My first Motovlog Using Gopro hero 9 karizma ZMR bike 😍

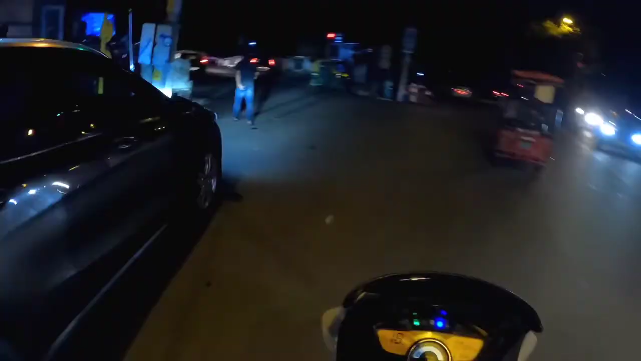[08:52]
अब यहाँ से भी मैं लूँगा लेफ्ट, तो ये यहाँ से मैं गाइस बर्गर और मोमोज खाता हूँ, और
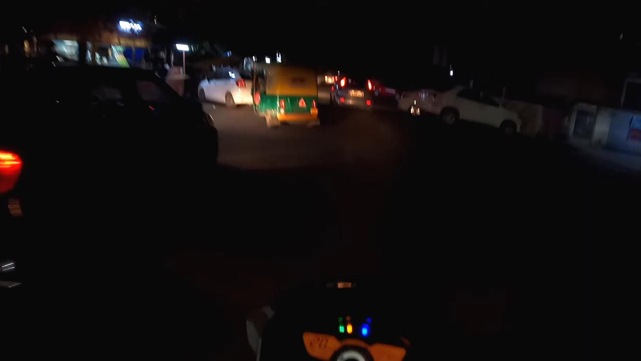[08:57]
इसका यहाँ से ट्राई नहीं किया गाइस, यहाँ से मन नहीं करता इतना, पीछे से खाता हूँ बस,
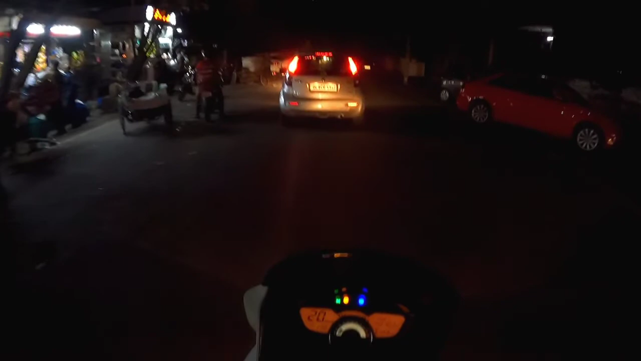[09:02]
जहाँ से कंफर्ट है वहीं से खा रहा, ट्राई कर लेंगे एक बार। और यहाँ से भी गाइस लेफ्ट लूँगा मैं, और अपने आप शिवाईपा की गली में लेके जा रहा हूँ आपको,
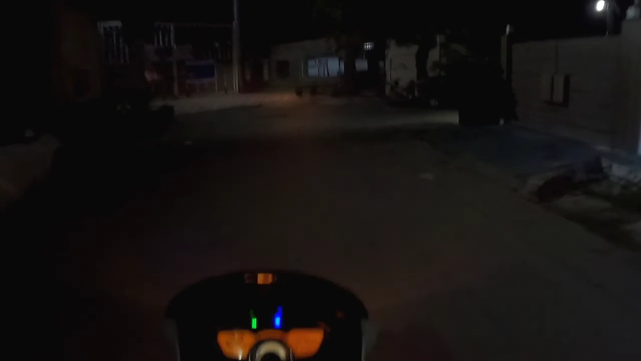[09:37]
मैं नहीं पढ़ा यहाँ से, और तब मैं दूसरे स्कूल से था, यहाँ पर ये दीदी पढ़ी मेरी। और यहाँ से ये अपनी गली है,
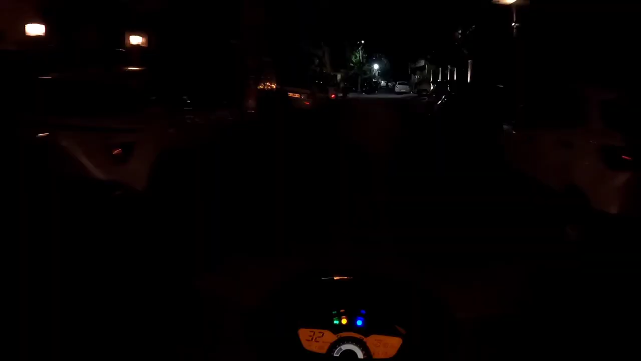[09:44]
तो यहाँ पर गाइस घर है, और बस डॉग ही घुमा रहे हैं अपना अपना बस,
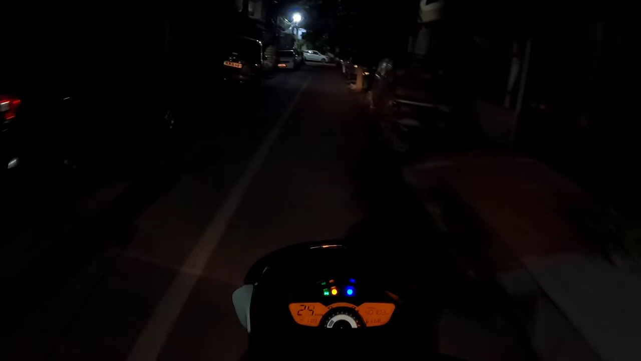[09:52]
और मुझे देख रहे हैं साथ में, एक क्या बंदा क्या लगा के घूम रहा है, कोई नहीं देख लो यार।
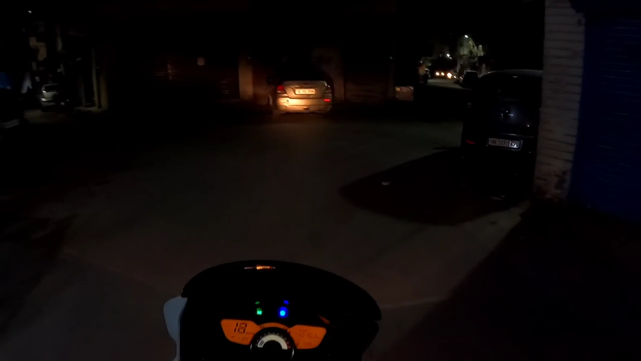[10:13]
अब बस ये छोटी सी राइड थी आज की, जो कि आपको आइडिया होगा ना गाइस रात को भी कैसा व्यू देता है GoPro Hero 9।
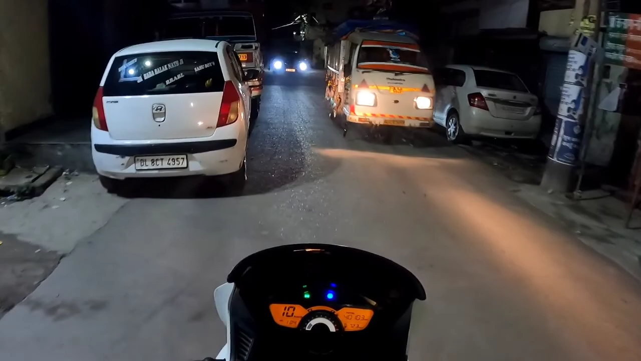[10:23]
और मैंने भी रात को बाइक चला ली, मज़ा आ गया। और बस अपने घर पे अब इसी को करते वीडियो को यहाँ से रोकते हैं। वीडियो अच्छी लगे तो गाइस वीडियो को करें लाइक, चैनल पर नए वाले चैनल को कर देना सब्सक्राइब। मिलते हैं अब गाइस नेक्स्ट वीडियो पे।